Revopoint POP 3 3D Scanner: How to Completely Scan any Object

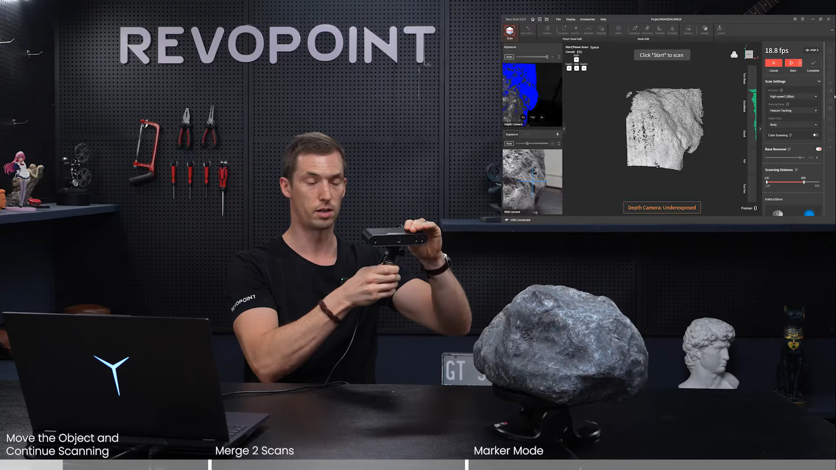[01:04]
make sure you have it on high speed because this is a rather large object for POP3 forgot what I'm talking about for a second this is POP3
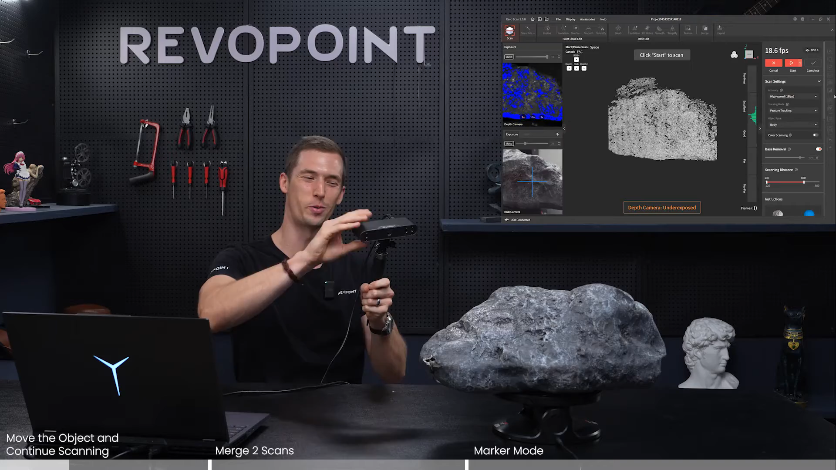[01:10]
we got so many scanners but it's really nice you can with high speed use that because it gives you a larger view all right let's go okay
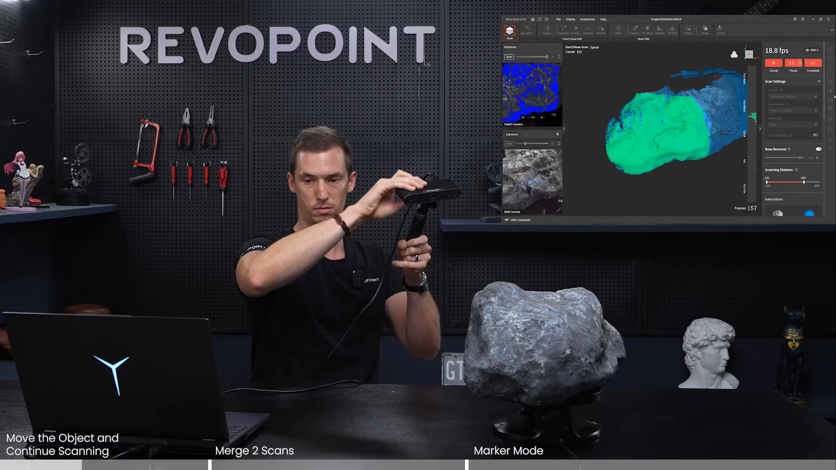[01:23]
so just pause it we have a nice example a good amount of point clouds captured on the top and the sides so just flip it over and now again make
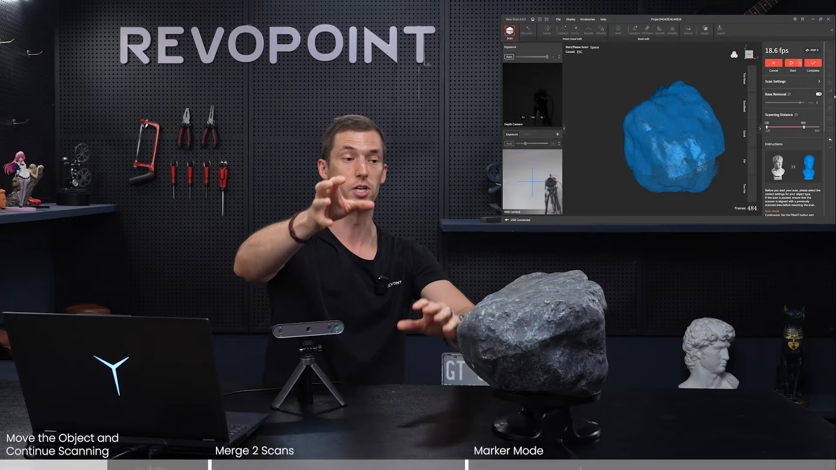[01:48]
sure you don't just start here but was the bottom because there's no previous information in the software that would make you have tracking loss make sure you start start from an area that you previously scanned and the software should pick it up
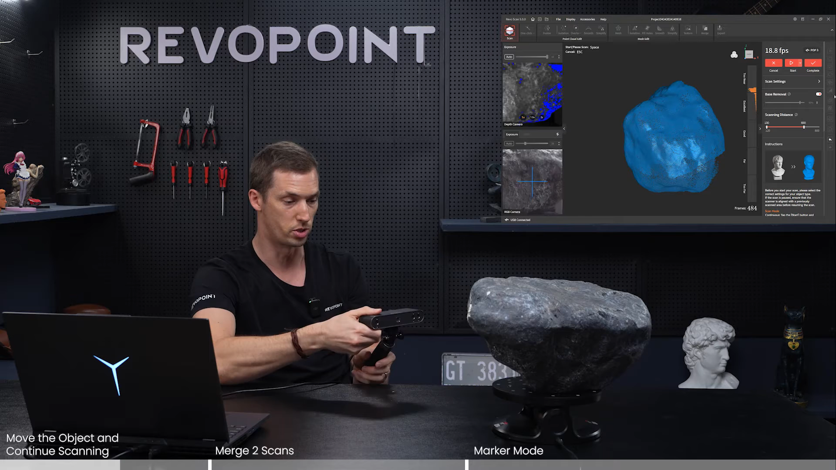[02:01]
just fine so I'm going to let it roll time rotate it around quarter turn and try it out
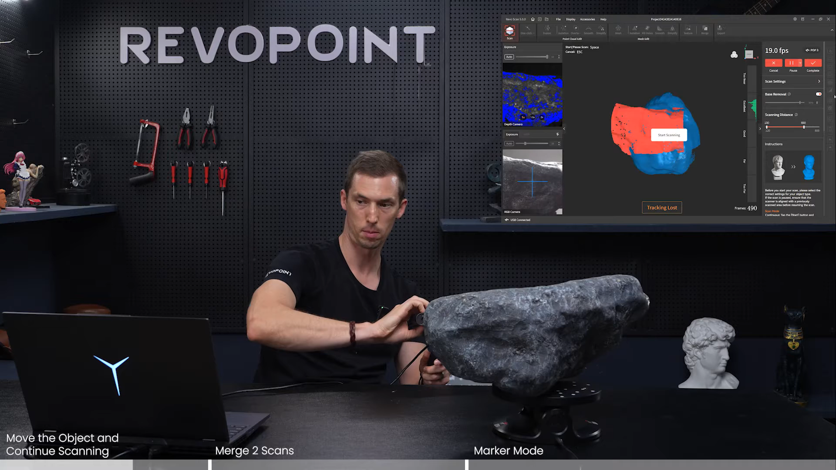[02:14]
and just be patient with it there he goes found it
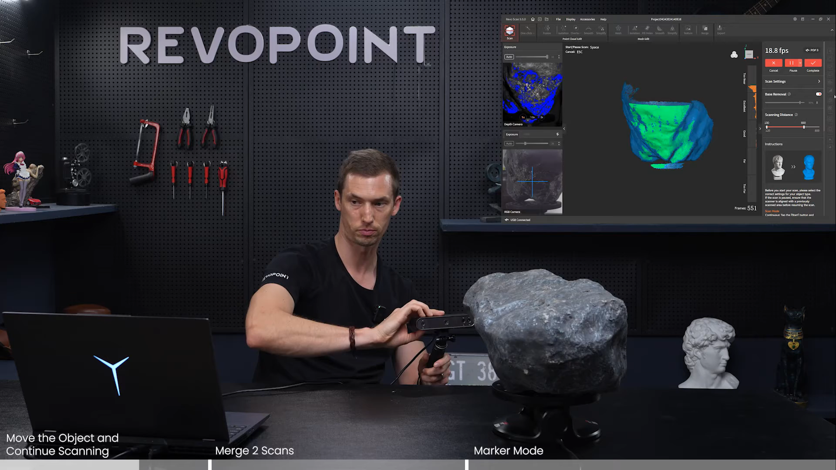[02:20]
so now that we have previous point clouds we can move this up into unknown territory
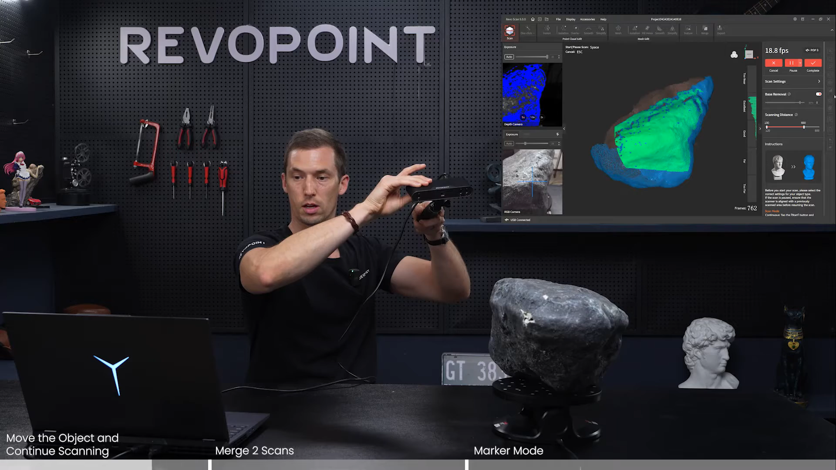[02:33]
fully scan the bottom of the rock
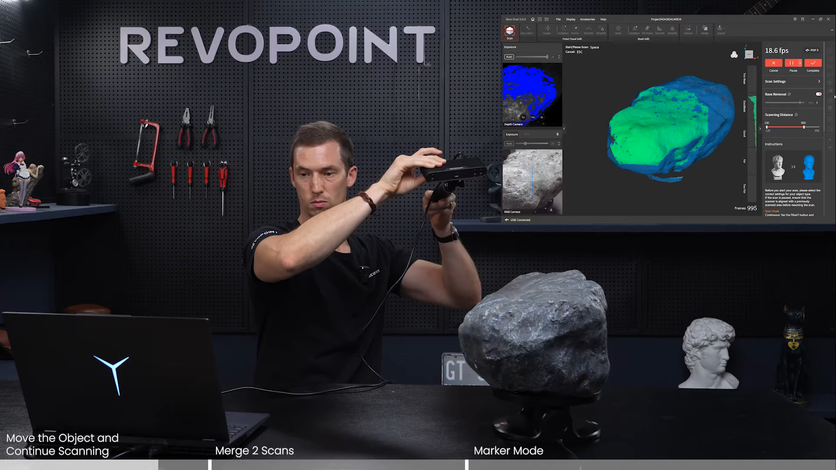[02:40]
composite there we go complete
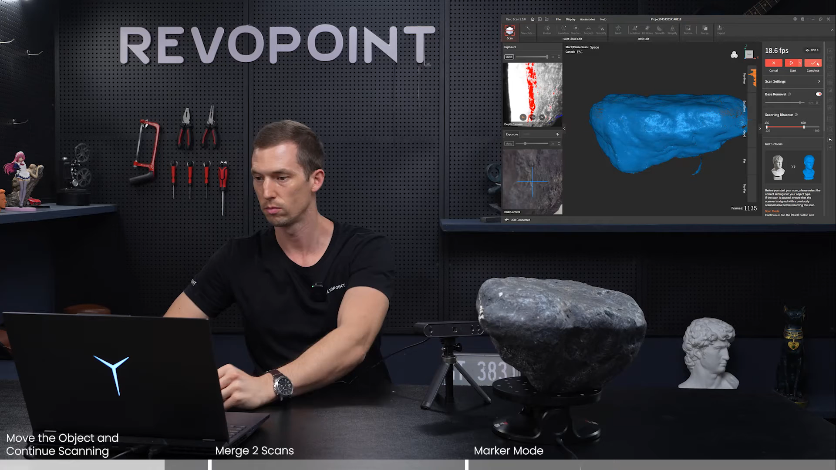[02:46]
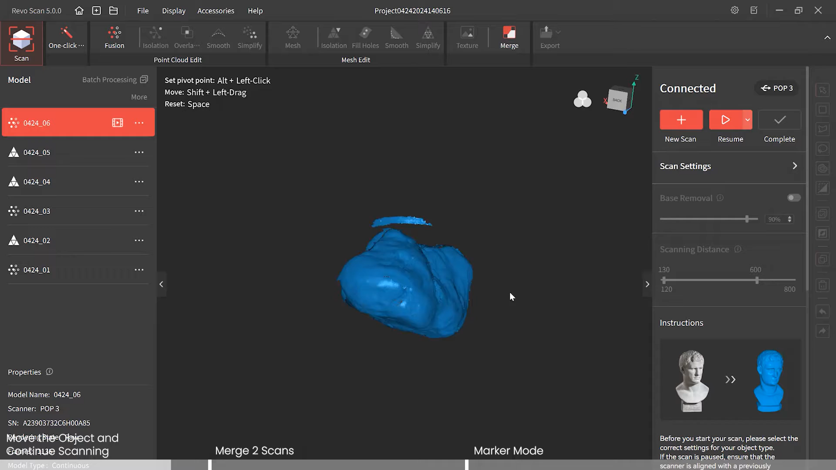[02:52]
we have our solid rock for editing let's just run it through one-click editing
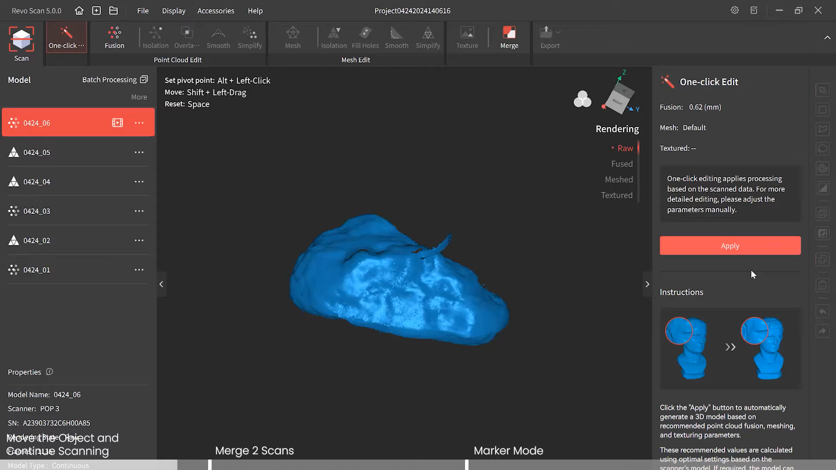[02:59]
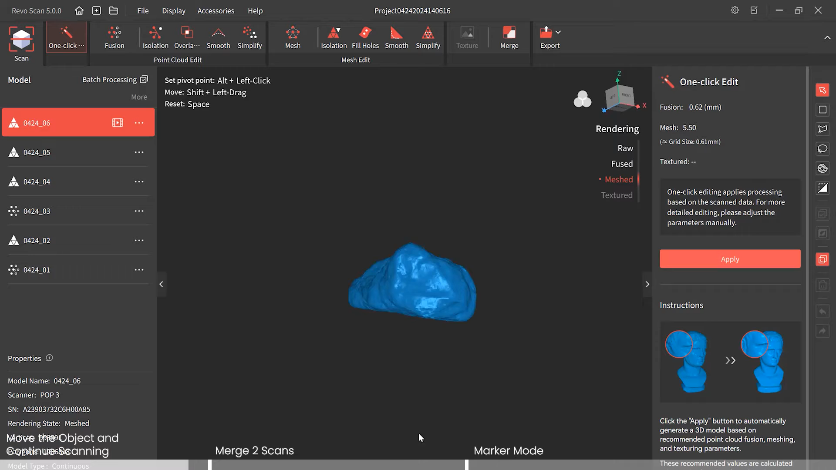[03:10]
okay very nice look at that beautiful rock so that was the first option again for getting a complete scan just making sure you quick review capture the sides in the top fully pause it flip it over start where you previously scan and the software will pick it up and get the part that is not hasn't been scanned yet
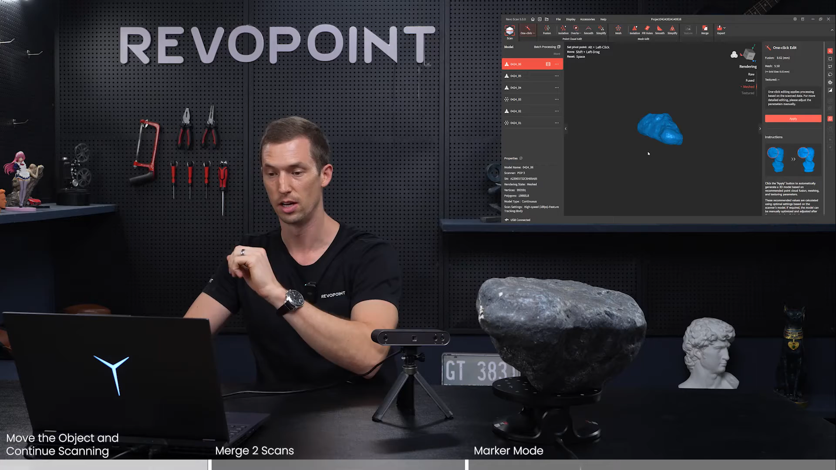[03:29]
so for our second option let's talk about merging now okay so for the point of demonstrating this issue I just added two new scans of this this little guy head one and head two so and
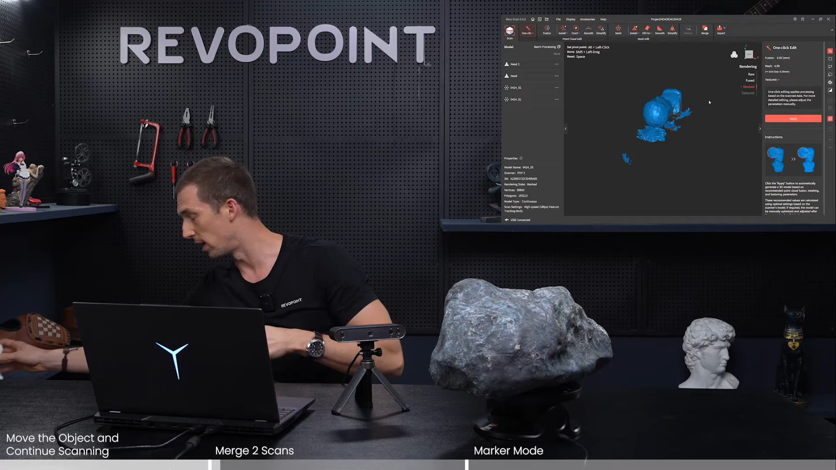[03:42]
I also ran them through fusion but I want to point this out to you now when I go to merge because previously when I just had the two saved rocks the merge option wasn't even illuminated I couldn't even click on it so now I scan the head twice we have two head scans they both been ran through fusion
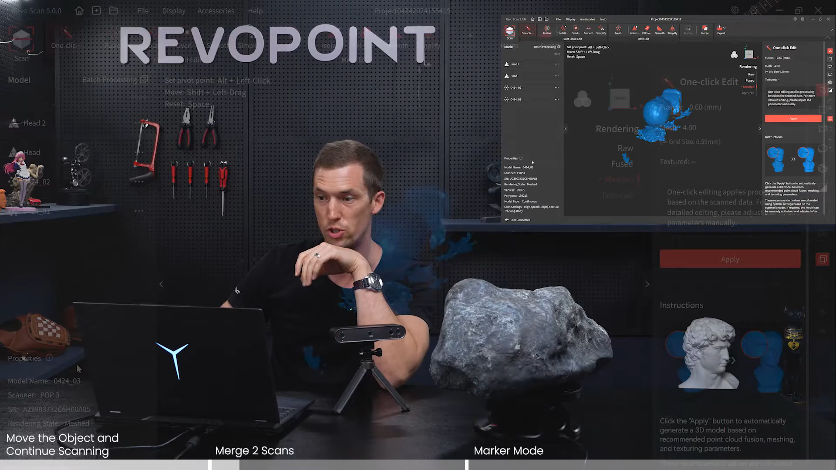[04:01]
but if I click on merge now notice what's going on I still can't select the two rocks that I've saved so let's go back and it's an easy fix all
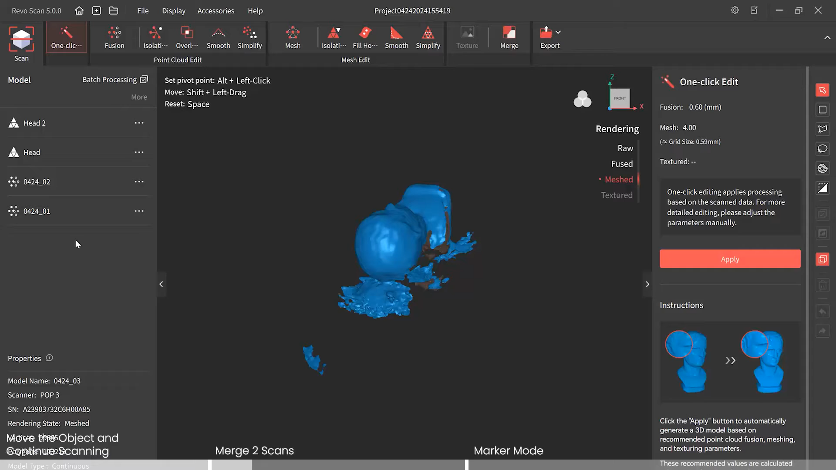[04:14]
you have to do is run those two rocks through the fusion processing the fusion editing so click on the first sample fusion and notice here this is also important to keep in mind point distance is at 79 when you're editing the two keep the point distance at the same so it's at 79 right now we'll apply that
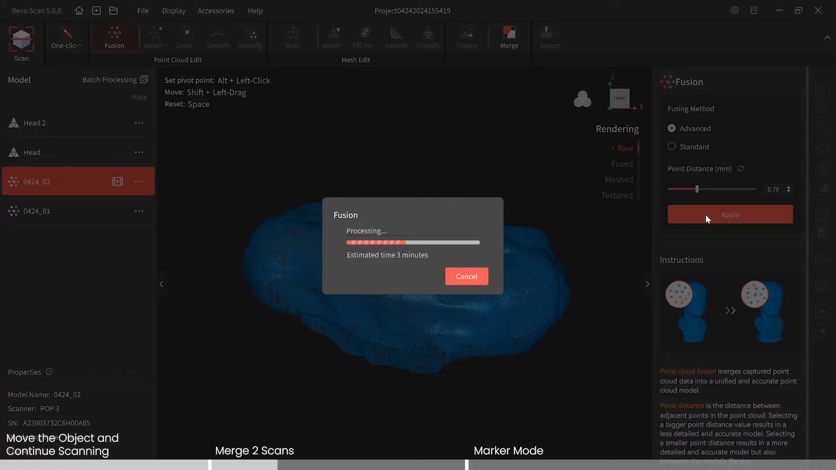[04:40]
and we also this isn't necessary but we can also run through isolation actually only what's necessary is just do the fusion editing and then we can merge the two and then with our new model we can go through the whole process but just for the sake of it
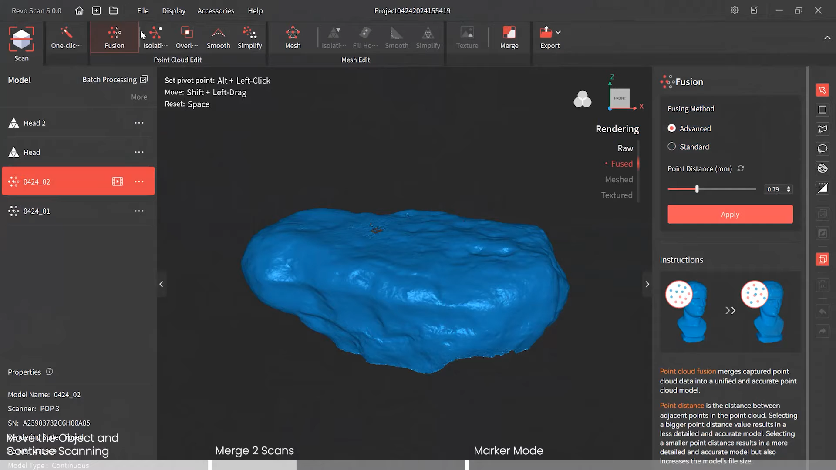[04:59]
let's also edit with isolation detect and apply
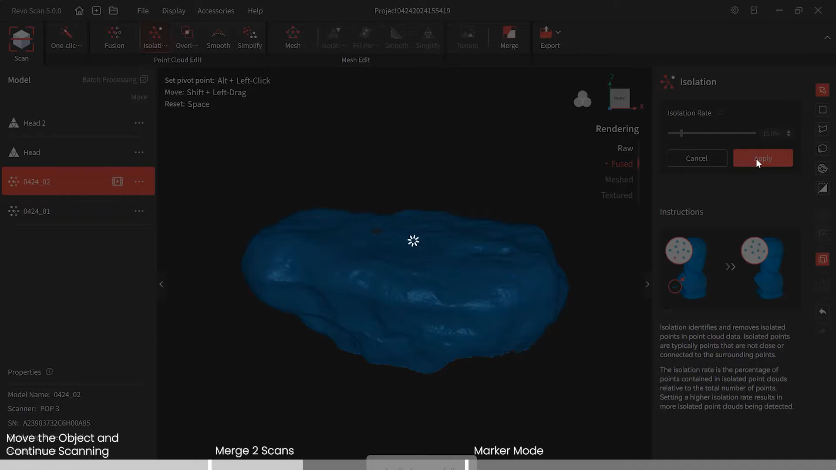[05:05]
and we'll also do overlap detect and
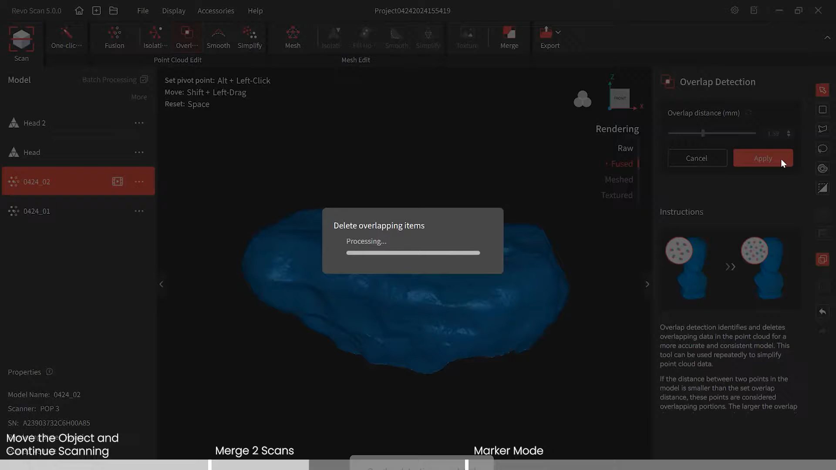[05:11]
apply and we'll stop there for that model and we'll now go to our second rock model run it through fusion and remember the previous point distance was at 79 this one's set at 62 so let's turn that up to 79 apply